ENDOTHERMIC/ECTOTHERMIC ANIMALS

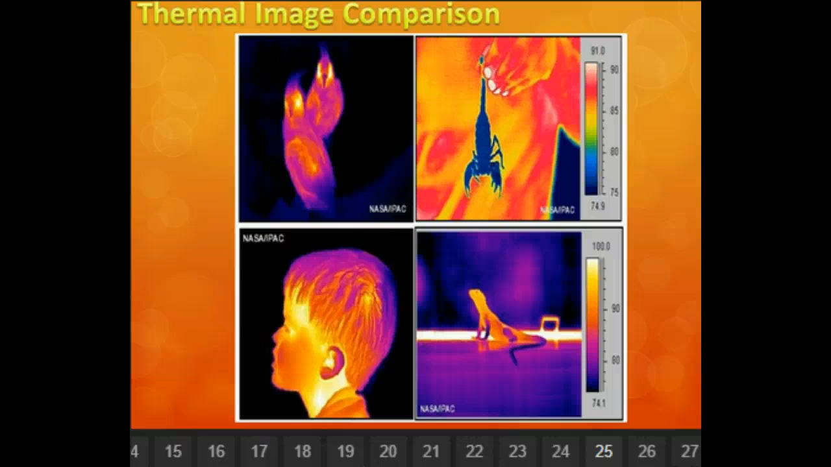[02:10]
And so these are birds and mammals. They are endothermic. A human is endothermic. See how you can see the heat inside of it? This would be an ectothermic animal. The heat register is very, very cold. And again here, it's warm only if it is in like a heated area. But notice that the tail is very cold.